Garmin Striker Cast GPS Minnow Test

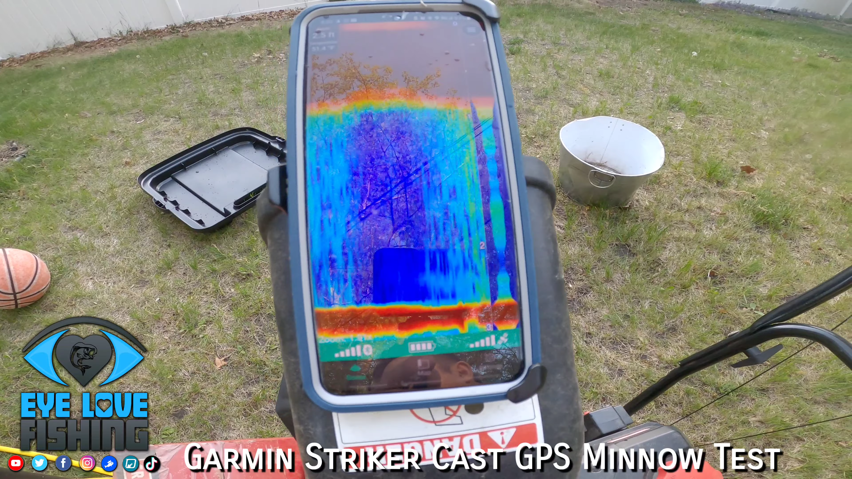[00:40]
it's about two feet and it's marking those as it's going over those ridges of the garbage can so you know it's detecting like a change in structure or something so
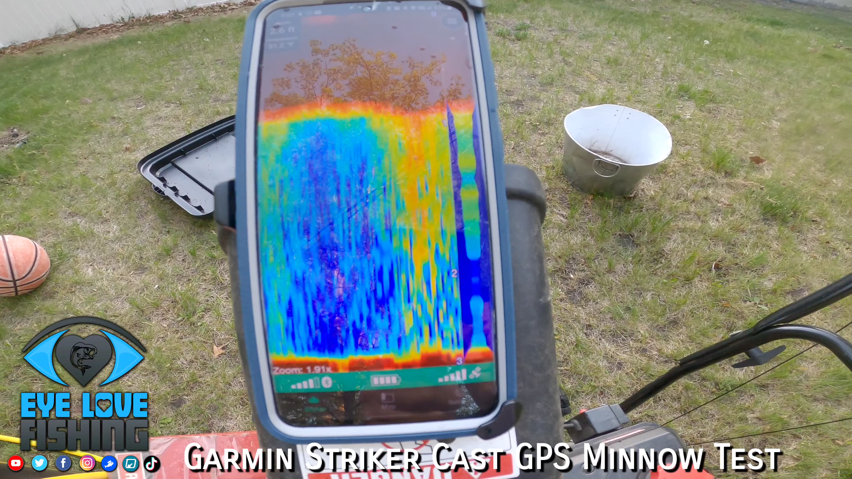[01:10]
um he's swimming no he's not around there
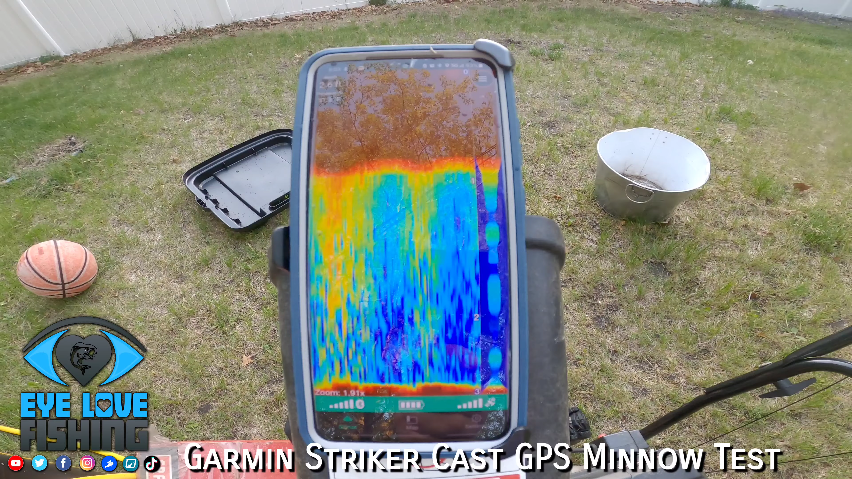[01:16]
it's reading a whole bunch of stuff I think he's reading the string underneath it
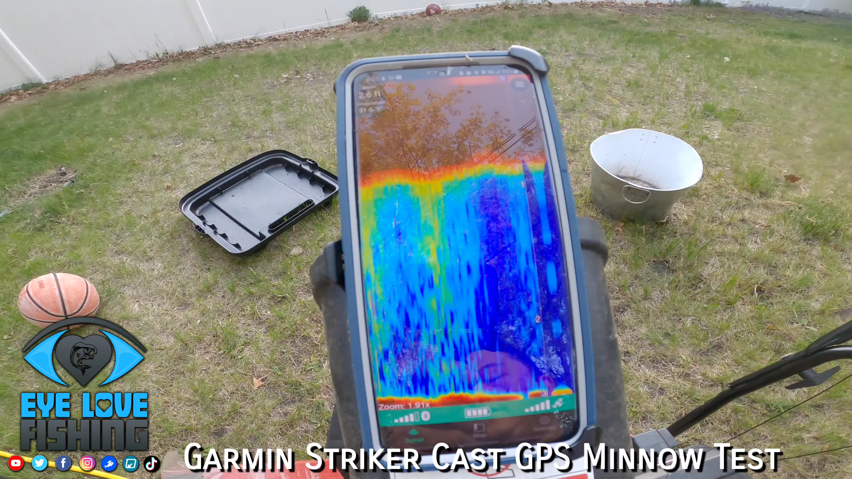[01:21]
where the second minute go okay he's over there
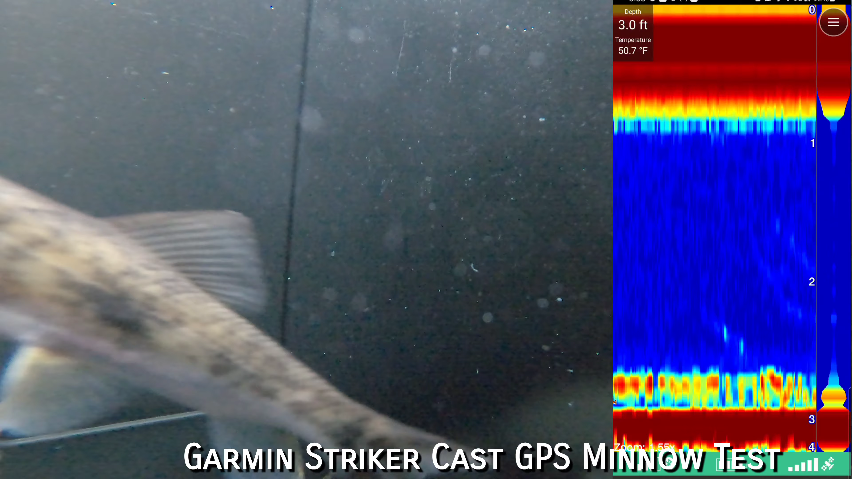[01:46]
On screen: depth 3.0 ft, water 50.7°F
the caster is kind of right over them and it's marking those guys chilling moving around yeah it's marking them so those are the medium suckers that's how they
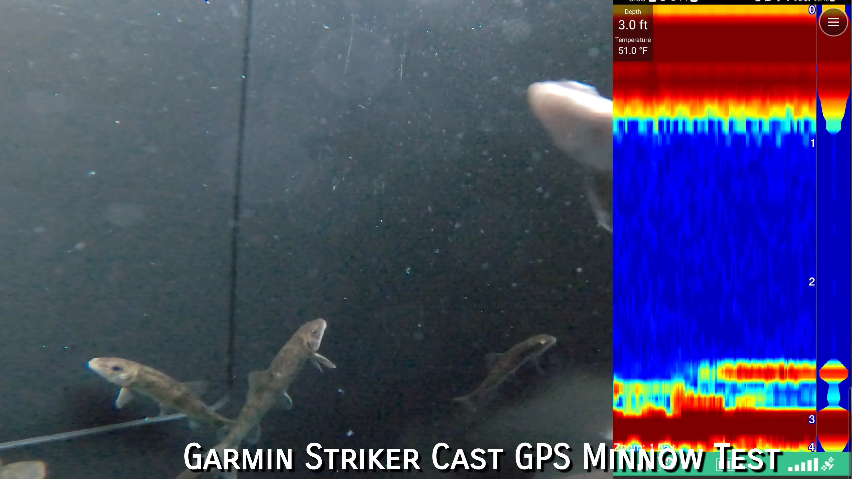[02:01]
On screen: depth 3.0 ft, water 51.0°F
look like there's a feel them right oh yeah there's a bunch of them right below it right now so yeah so right now if you
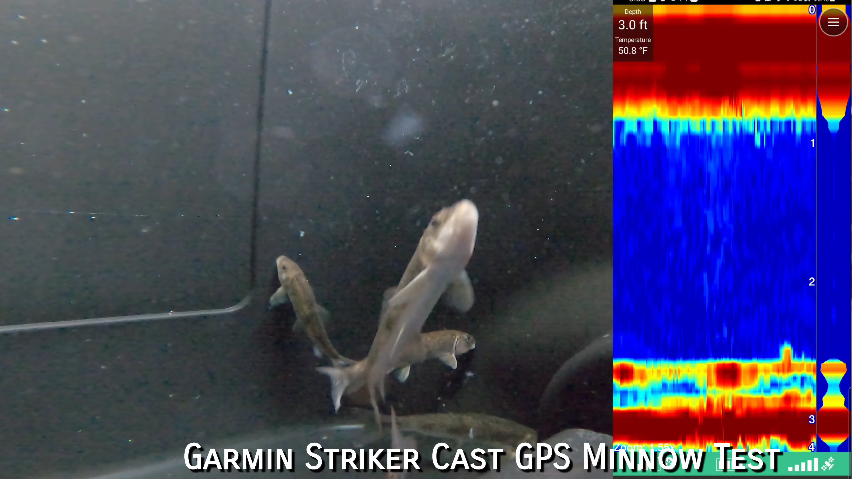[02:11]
On screen: depth 3.0 ft, water 50.8°F
see the GoPro video this is how it looks like there's about two
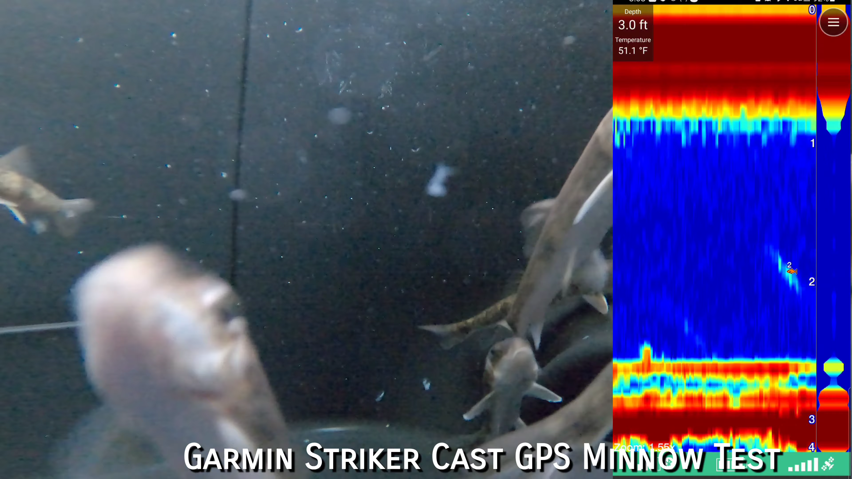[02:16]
On screen: depth 3.0 ft, water 51.1°F
of them right now below it let me move this move
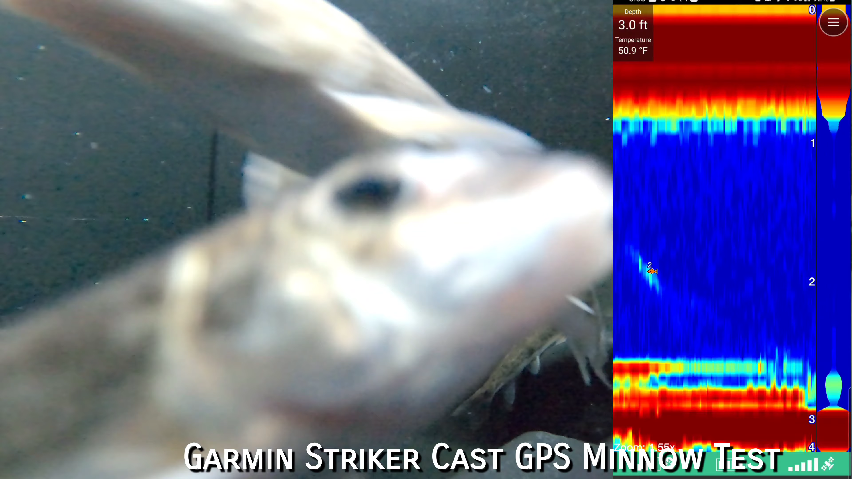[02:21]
On screen: depth 3.0 ft, water 50.9°F
it to the middle here come closer to okay so this and
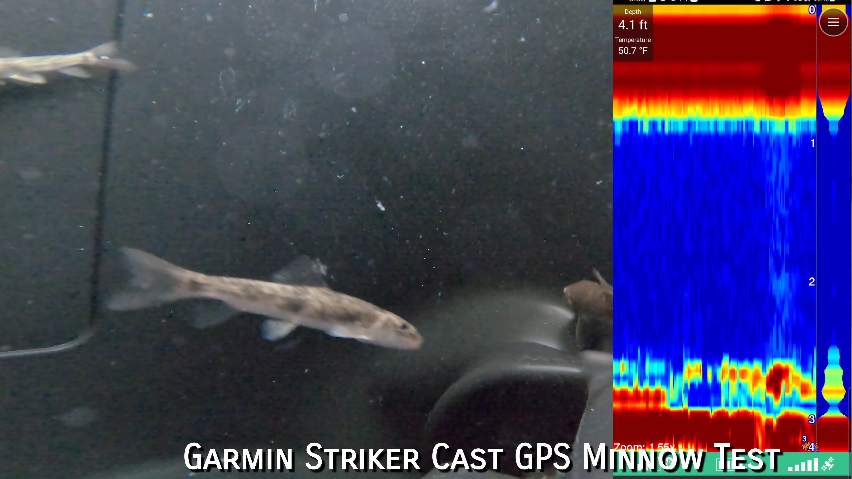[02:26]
On screen: depth 4.1 ft, water 50.7°F
yeah now there's a bunch of them right underneath and hopefully the video
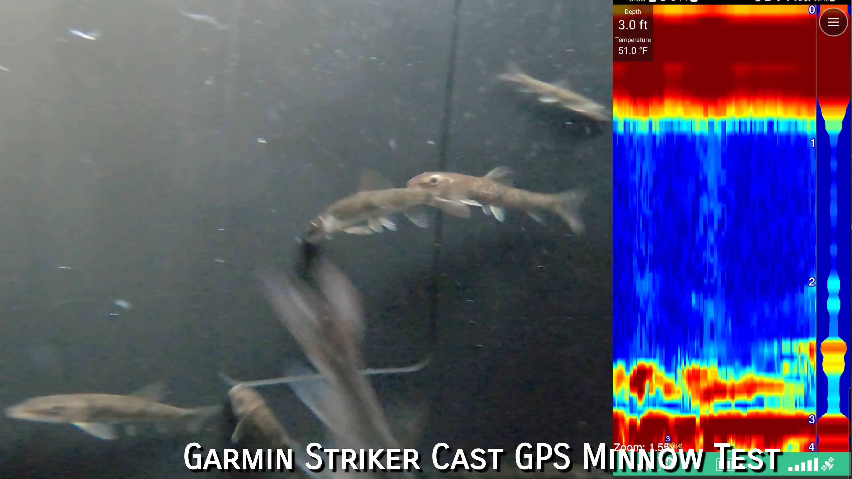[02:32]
On screen: depth 3.0 ft, water 51.0°F
can capture some of it here it's going
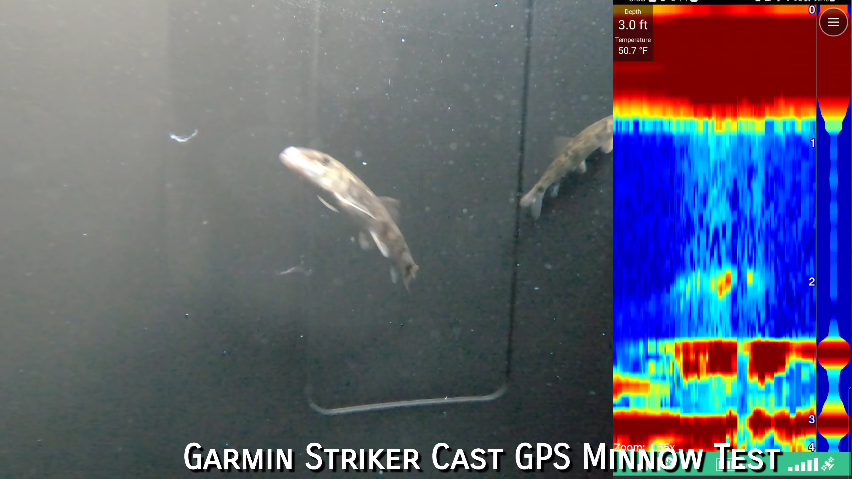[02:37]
On screen: depth 3.0 ft, water 50.7°F
around and they're swimming around it right now they swimmed away from it now so let me move it around here okay
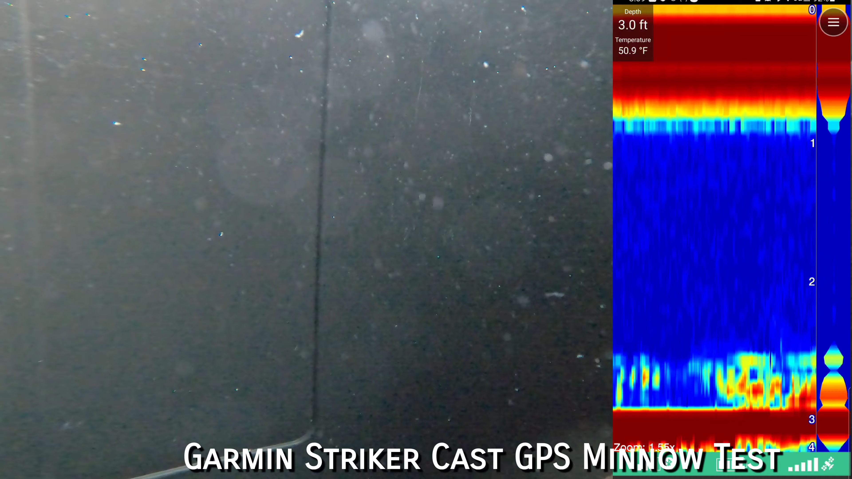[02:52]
On screen: depth 3.0 ft, water 50.9°F
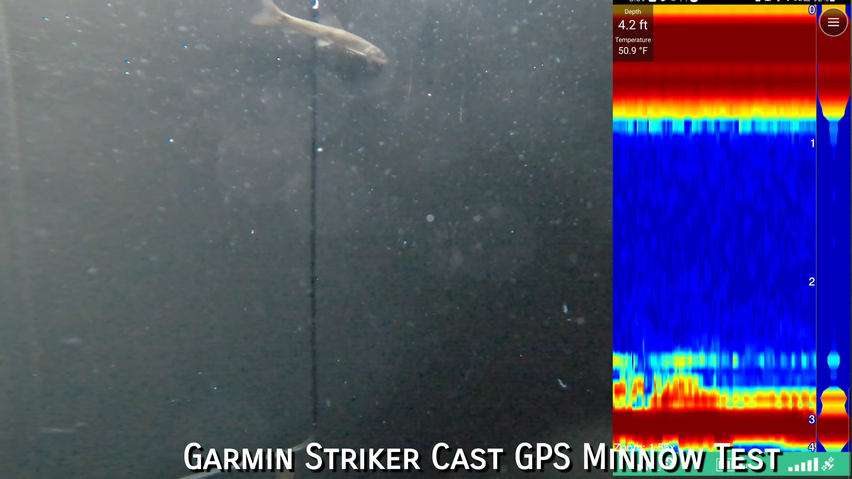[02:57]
On screen: depth 4.2 ft, water 50.9°F
yeah so this is marking those guys that's how
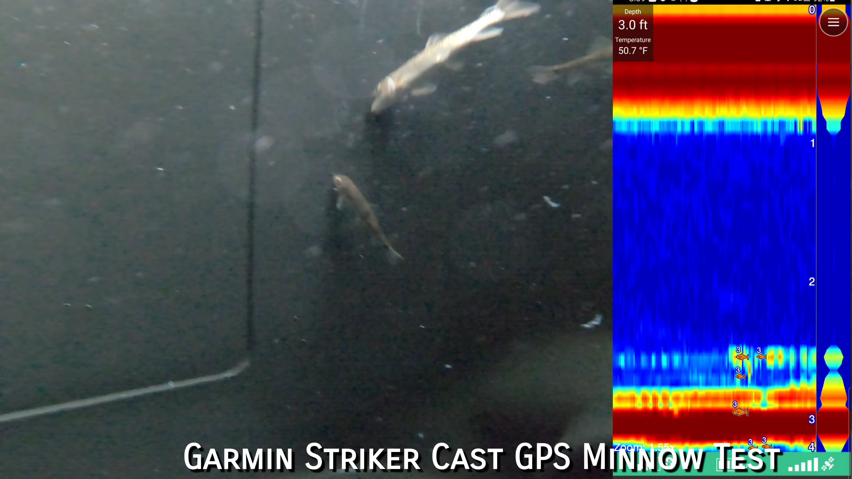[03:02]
On screen: depth 3.0 ft, water 50.7°F
those guys look like being marked with this sonar
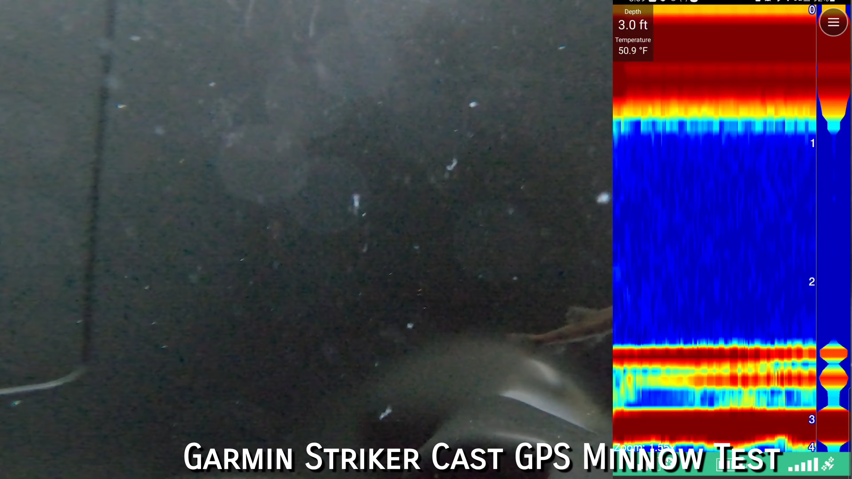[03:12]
On screen: depth 3.0 ft
that's how they look like here more over here let me bring them back okay so now they should be this thing should be under
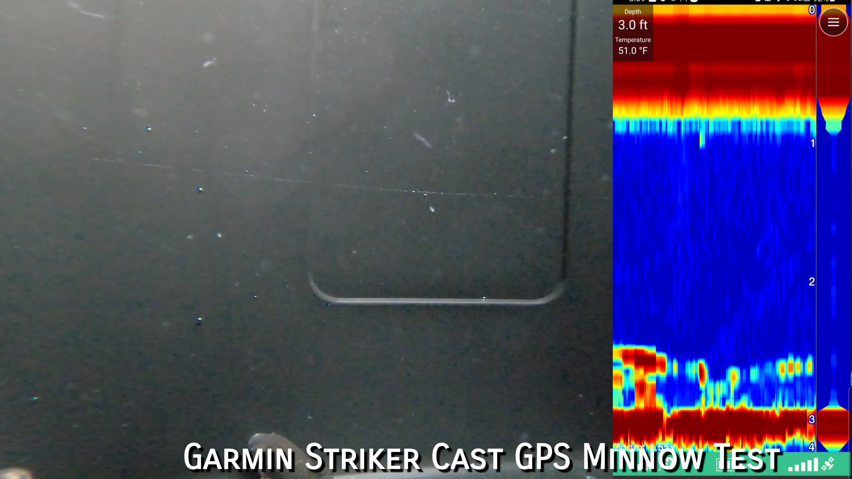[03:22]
On screen: depth 3.0 ft, water 51.0°F
some right now it should see those feel right there yep there's two of them right there there's one sitting hugging the ground three
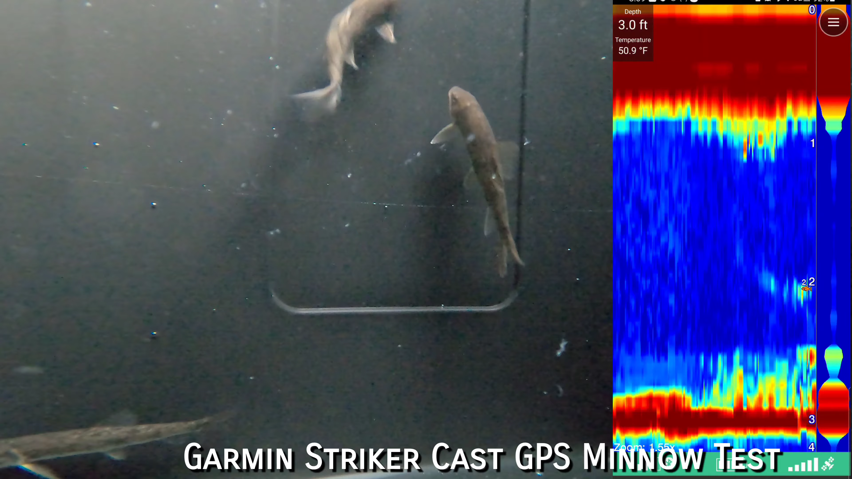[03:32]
On screen: depth 3.0 ft, water 50.9°F
four of them right below it three of them right directly underneath it and one just bumped it so that's how it looks like right now